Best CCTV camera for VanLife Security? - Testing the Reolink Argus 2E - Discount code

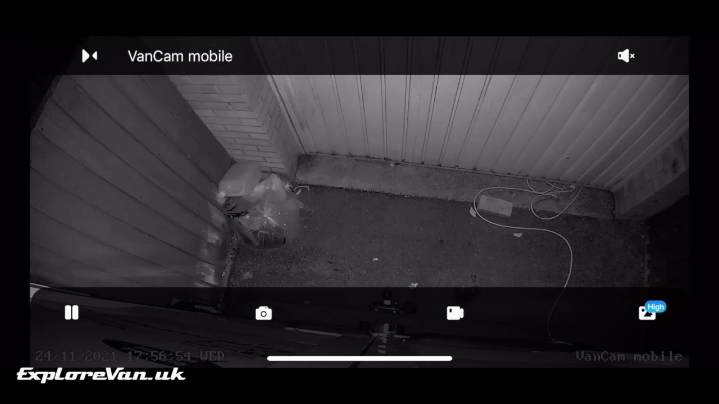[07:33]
But overall the quality both in day and night is very good. The camera has two-way audio so you can hear and talk and it also has a built-in siren that you can trigger.
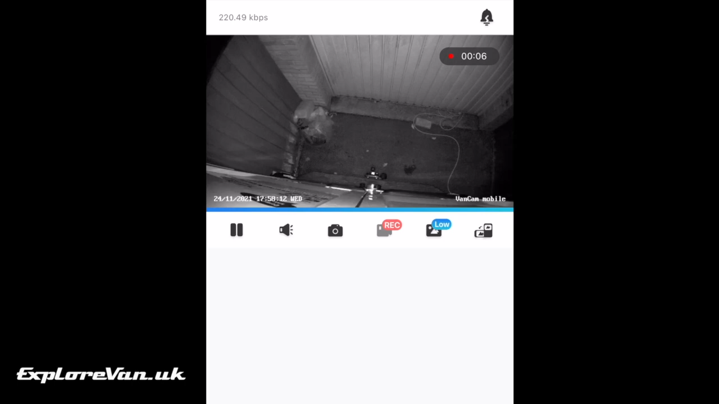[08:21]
The Reolink app is both comprehensive and easy to use,
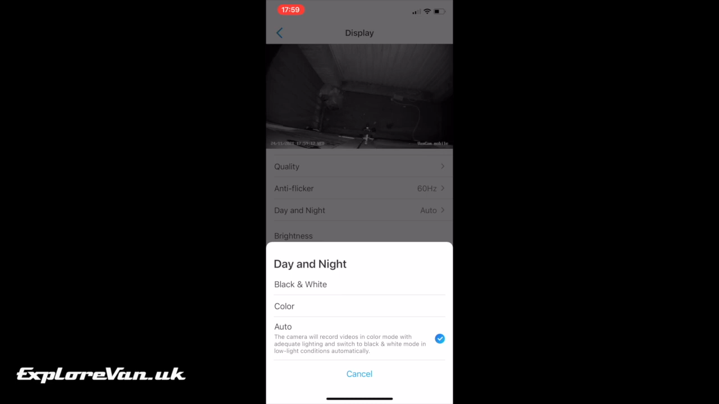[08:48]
Being able to pick what and where the overlays on the screen are positioned can be really useful to avoid blocking out certain areas of the picture,
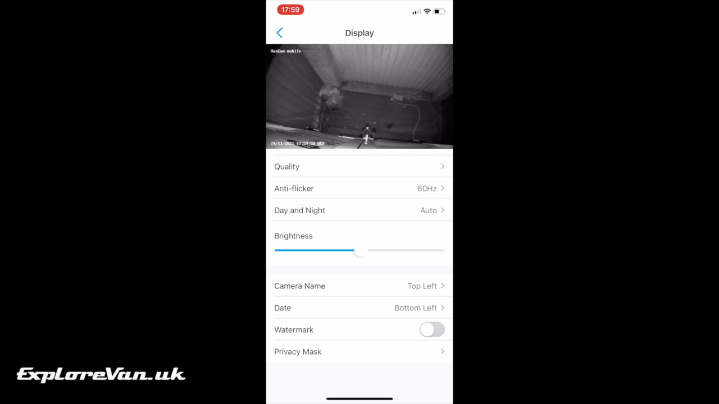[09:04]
which you can't do on all cameras.